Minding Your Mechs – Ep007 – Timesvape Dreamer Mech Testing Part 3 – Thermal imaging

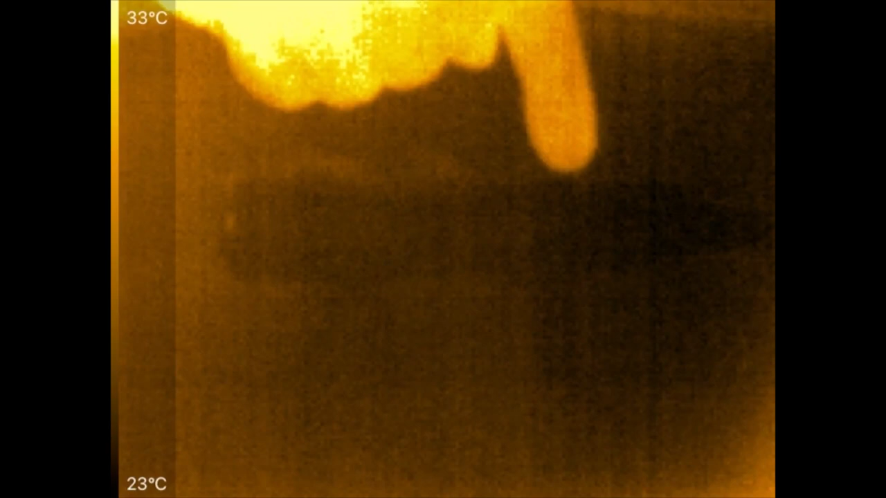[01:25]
On screen: scale top 33°C, scale bottom 23°C
but it also really tells us where we should be spending the most time, or where it matters the most, to keep it clean. If these threads are where all the heat comes from, up in here, for the hybrid top cap, and this is my fingers on the drip tip, there's the atomizer, and then the body of the mech is between my fingers.
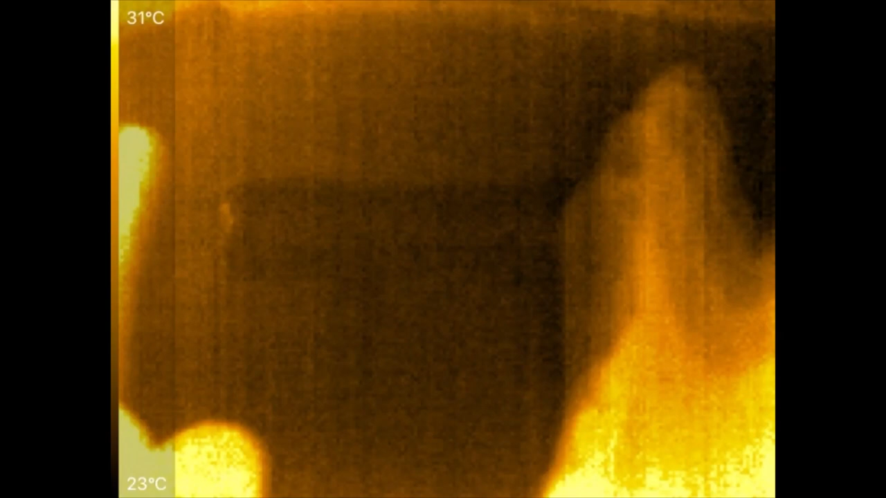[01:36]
On screen: scale top 31°C, scale bottom 23°C
If we see all the heat coming over here, where the hybrid top cap threads are, well, those are the ones we're going to make sure are absolutely clean.
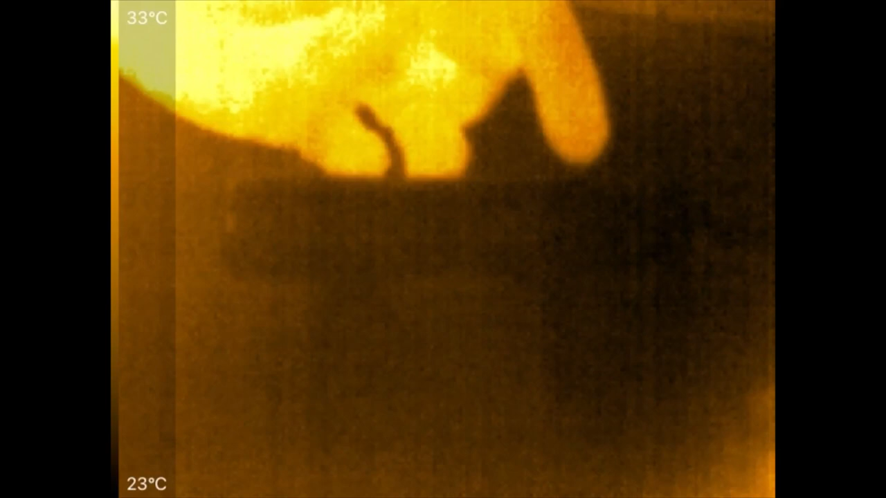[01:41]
On screen: scale top 33°C, scale bottom 23°C
If we see the heat down here on the button, well, that's going to be our top priority, to keep clean. So it can help to know where the heat's coming from. Now, each mech is wrapped head to toe, including the atomizer, in black electrical tape to increase its emissivity, that is, its ability to emit infrared radiation, because metal sucks at it and reflects infrared from all over the place, so you're reading low the temperature of the metal itself, and you may end up reading the infrared temperature of a reflection, a hot light source or something like that, as opposed to the mech.
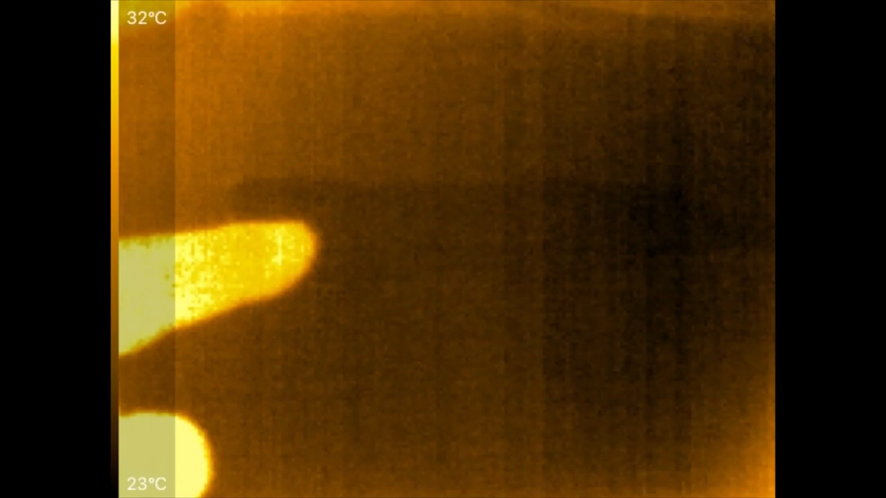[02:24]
On screen: scale top 32°C, scale bottom 23°C
In fact, putting something that's fairly matte over the surface of it, yes, it reduces the temperature you read a couple degrees, but we don't care about the temperature. We just care where is the heat coming from, and electrical tape is an easy way to do that. Flat black paint is also a great way to do it, too, but this is just a lot easier to do, because I may need these not covered in paint if I do any other resistance measurements.